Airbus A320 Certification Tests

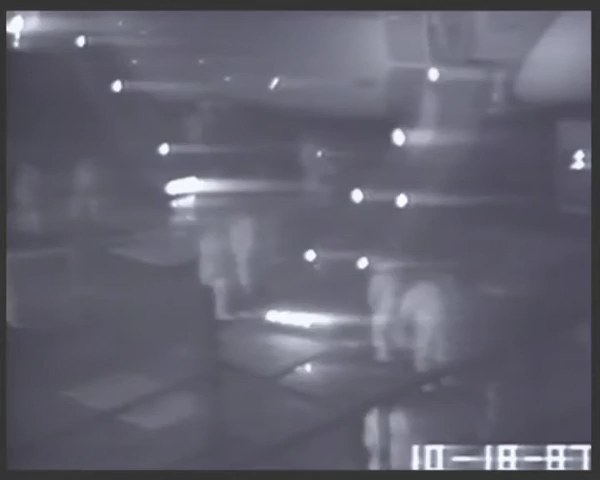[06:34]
179 passengers of all ages and both sexes clear the aircraft in less than 90 seconds with half the doors blocked and in pitch darkness.